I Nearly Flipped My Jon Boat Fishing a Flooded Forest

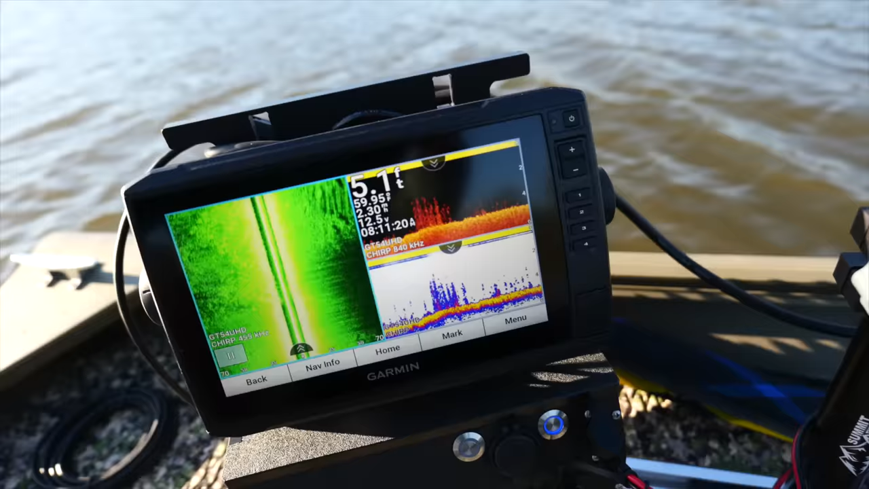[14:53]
On screen: depth 5.1 ft
That's probably because the lake was down. The farther I go towards the bank, the less grass that there is.
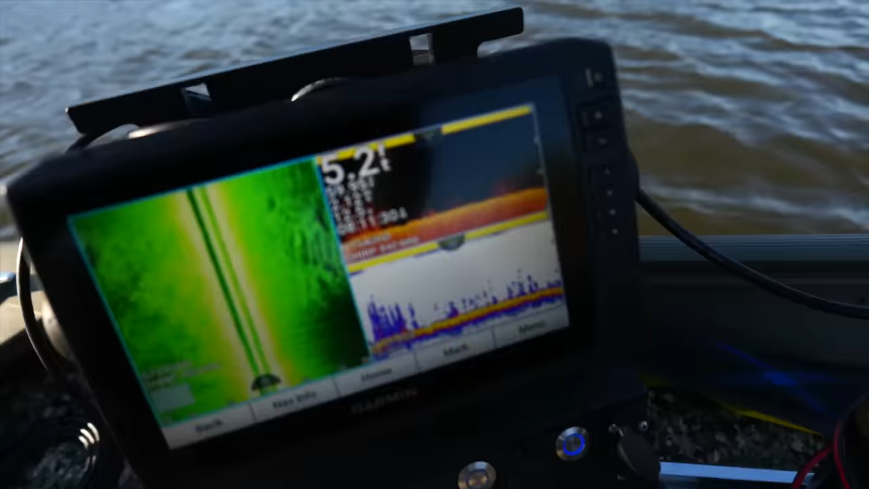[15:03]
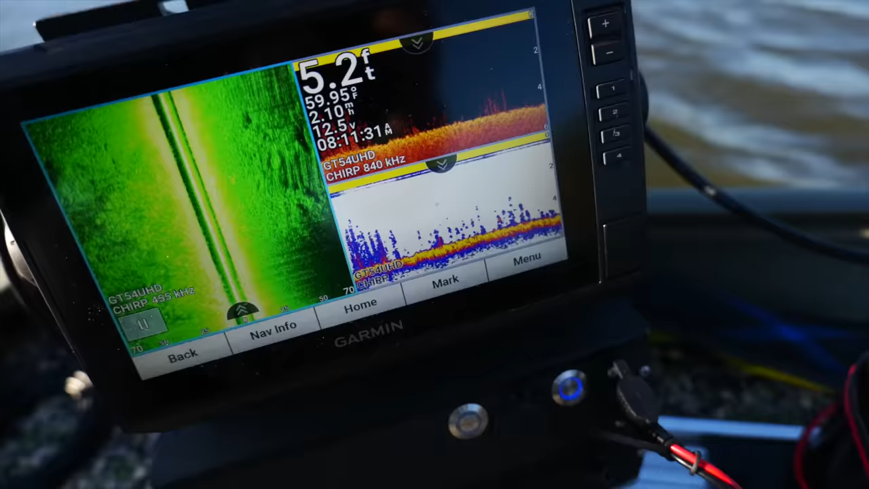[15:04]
On screen: depth 5.2 ft, water 59.95°F
But there's little pad stems up there.
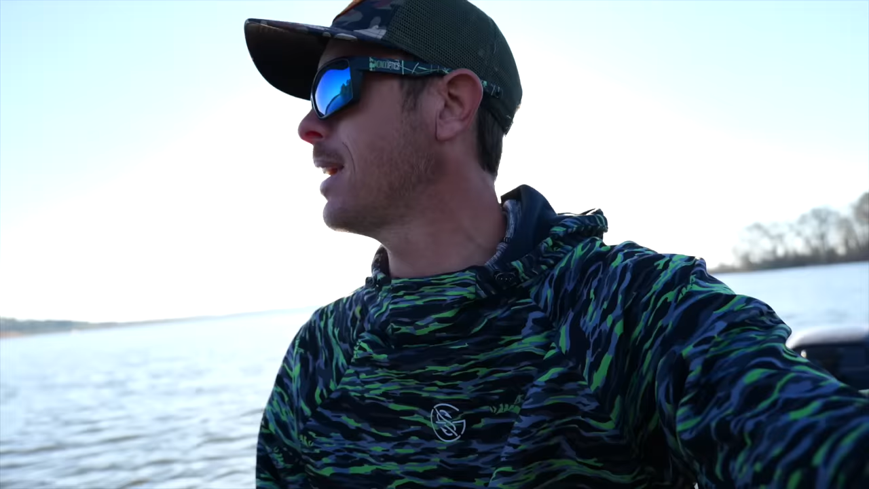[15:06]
Okay? You see those little brown twiglets? Don't count them out. Don't be like, oh, it's not green. It doesn't look good.
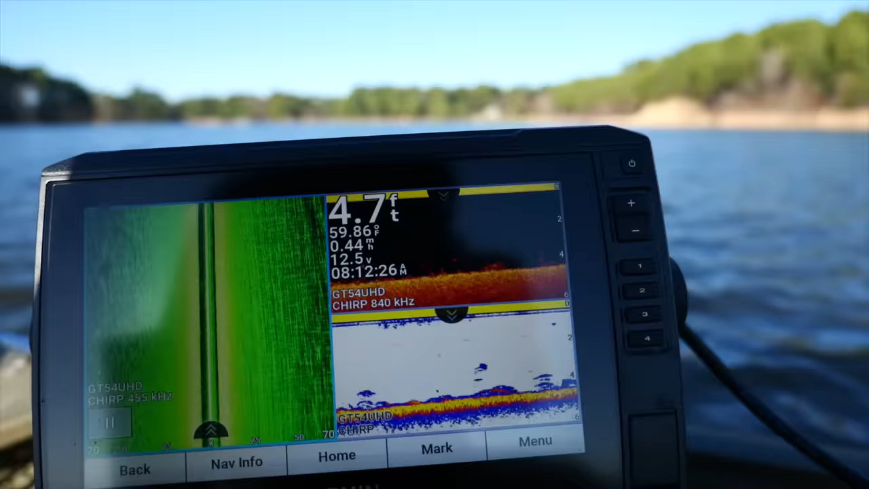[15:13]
On screen: depth 4.7 ft, water 59.86°F
And this is kind of what they look like under the water.
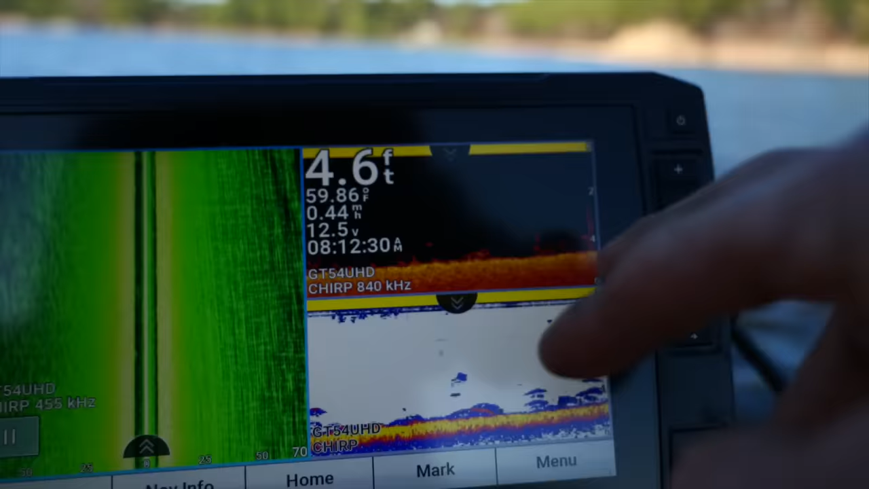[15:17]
On screen: depth 4.6 ft, water 59.86°F, speed 0.44 mph
You can actually see some of the pads. The, you know, pancaked looking deals.
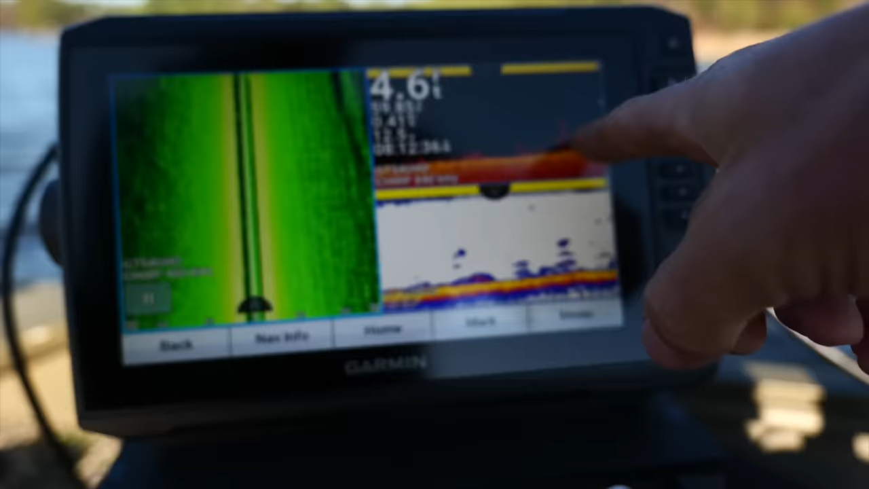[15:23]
And they're flopped over. Some of these are dead. And this is what we're gonna fish.
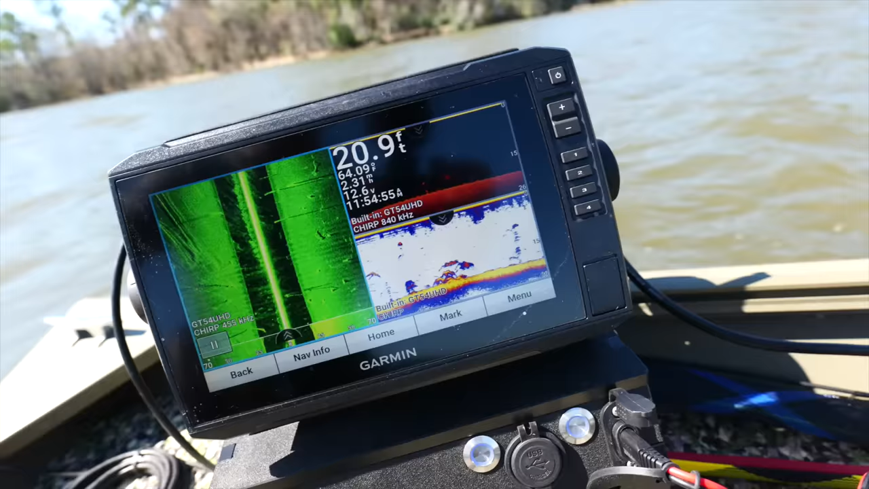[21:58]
On screen: depth 20.9 ft
I'm seeing tons of activity in this spot that I'm at.
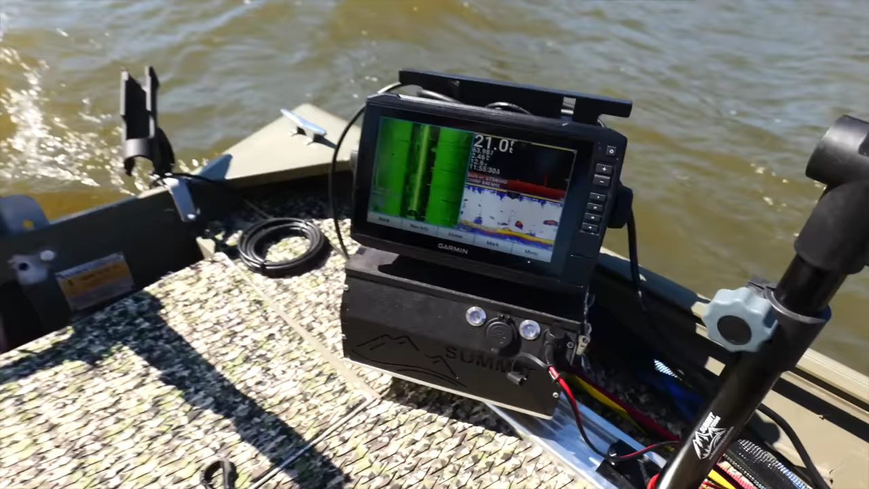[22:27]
There's also some big crappies hanging around the tops of the timber. It's happening.